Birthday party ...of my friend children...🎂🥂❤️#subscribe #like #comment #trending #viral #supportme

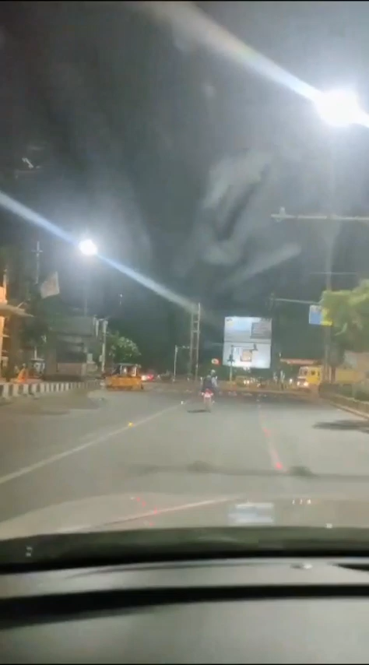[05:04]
यहाँ से सारे रास्ते इधर भिंड रोड, इधर आगरा, इधर मुरैना, सब तरफ जाता है यहाँ से रोड।